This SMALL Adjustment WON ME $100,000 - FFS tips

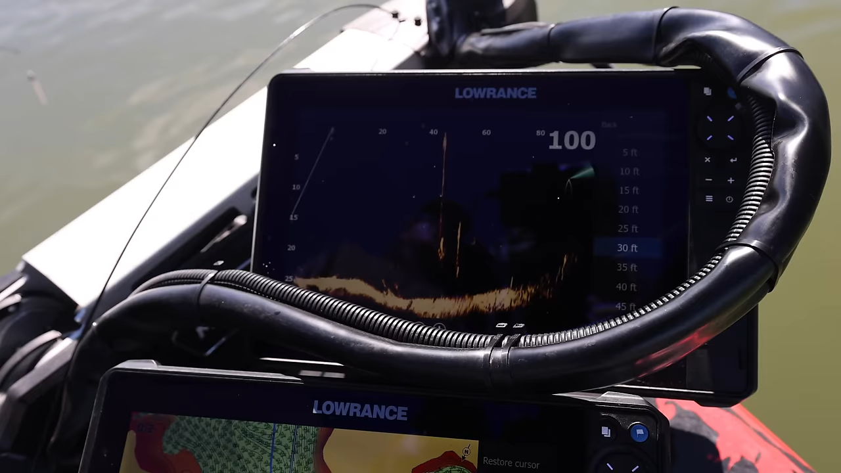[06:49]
okay all right look at the head of your trolling motor
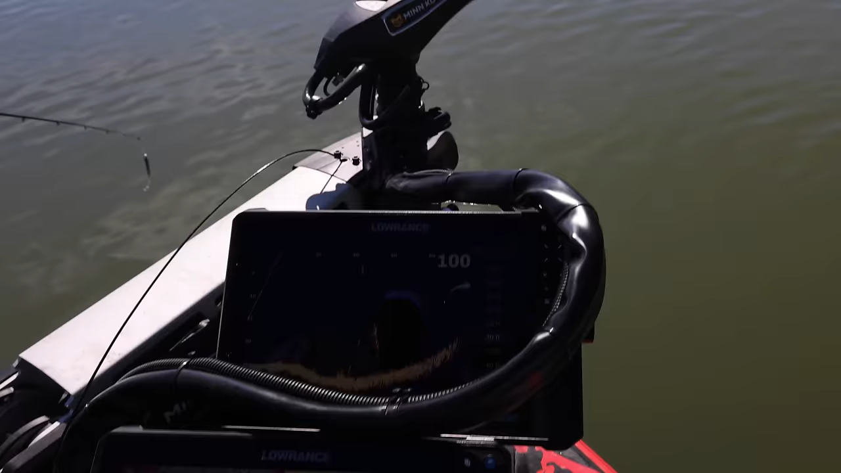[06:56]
and make sure that it's dead facing straight toward it so up here we're looking at this
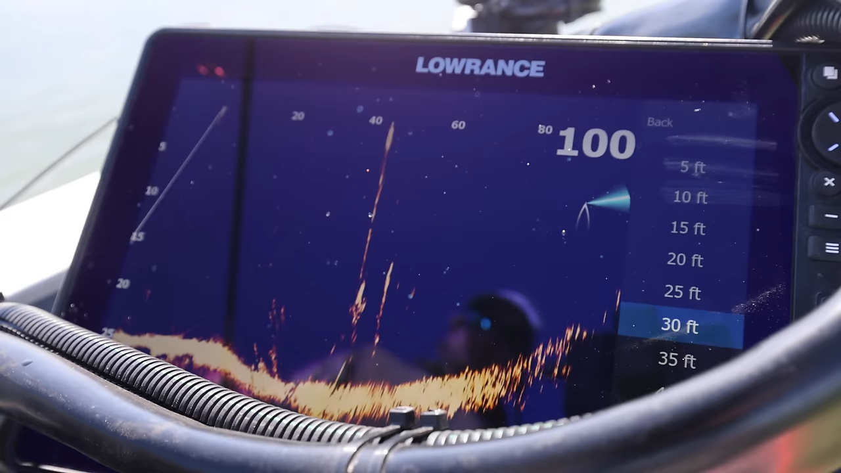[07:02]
and we're looking at my graph and then i'm on you know i'll make a pitch now i'll tell you this
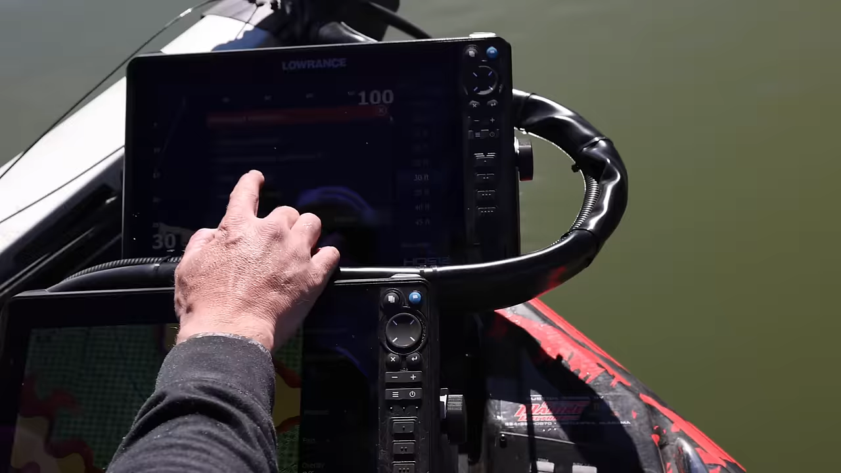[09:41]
angle offset i got it at 1.1 degrees i don't know why i got it at 1.1 but it's reading really good there
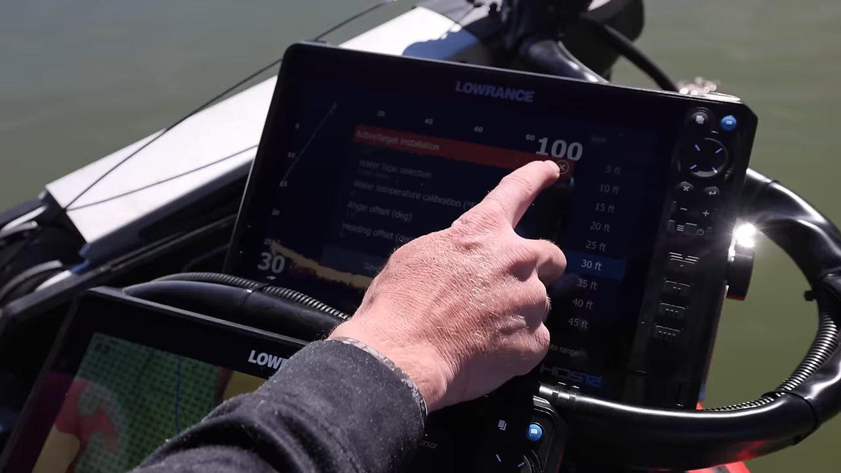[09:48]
so if this up here is black in this area up here tilt your transducer up okay
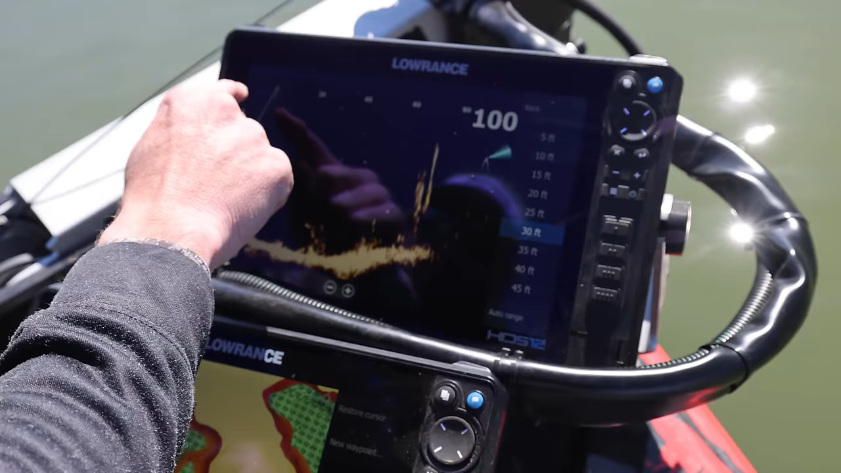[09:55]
that you want it straight where it reads all that if it
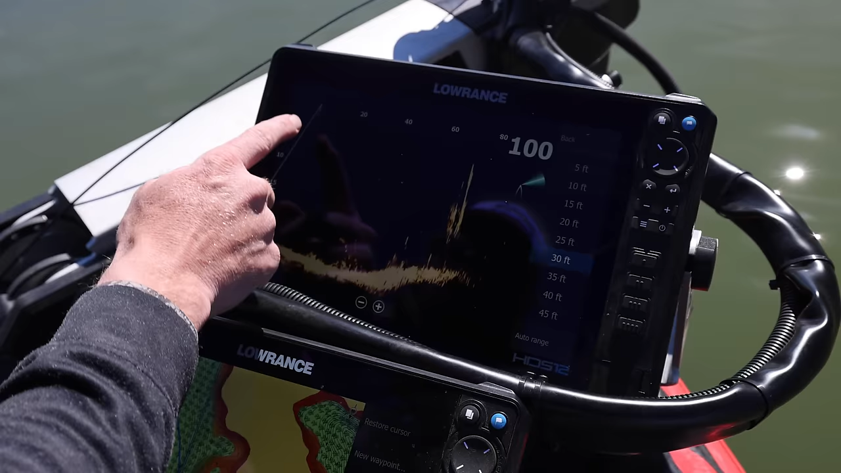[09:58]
in this line needs to be at a decent angle it can't be it don't need to
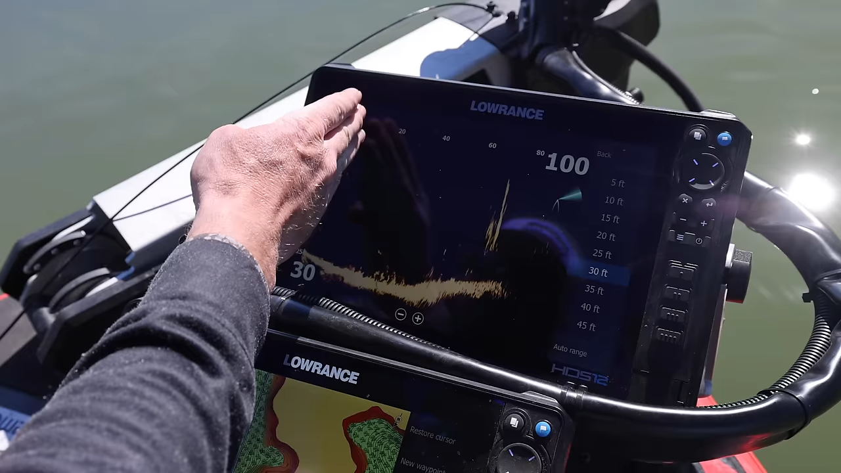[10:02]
be straight down the black line it don't need to be straight down it don't need to be way back if it's way back you're gonna have a black area up here you only have this much it goes out like a like a v okay
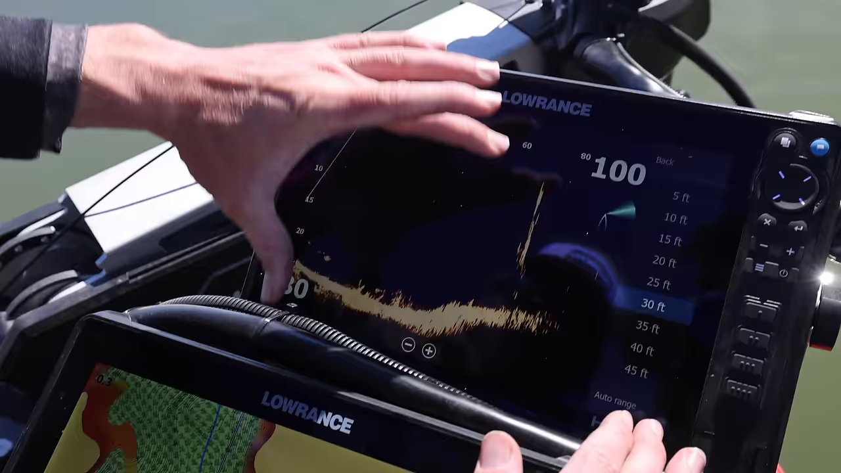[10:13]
if you uh adjust your transducer angle and it's still like
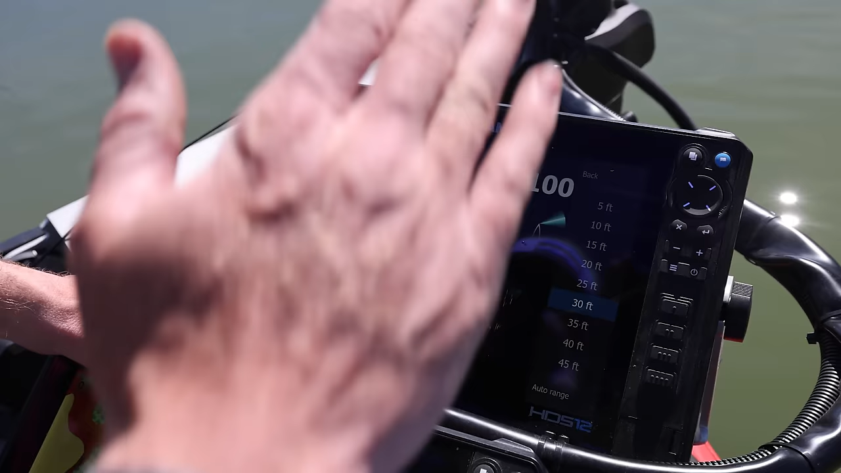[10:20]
like if you tilt it up and down and you get your casting right and it still is not correct get in here
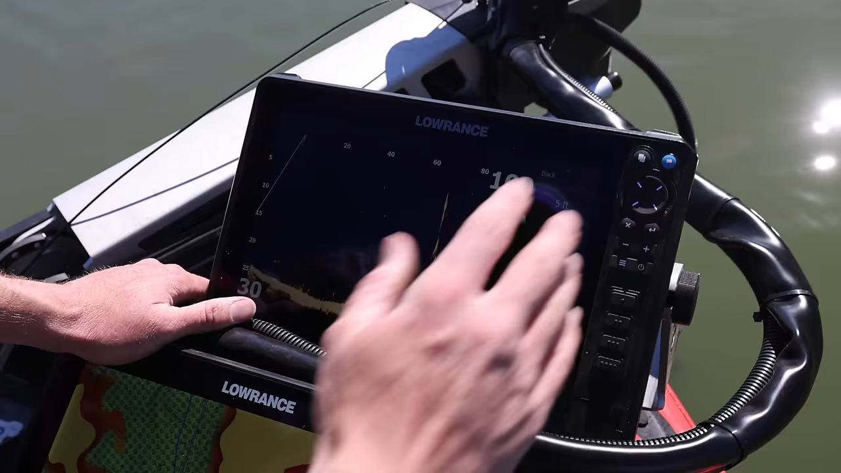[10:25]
settings sonar
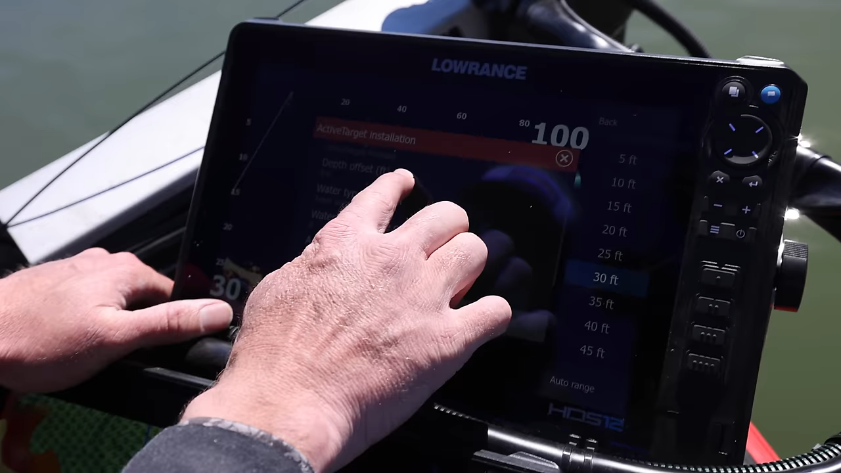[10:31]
active target installation angle offset change the degree so you'll go minus start out with minus two mass save and you'll see the screen go boop or either down i forgot if it goes up or not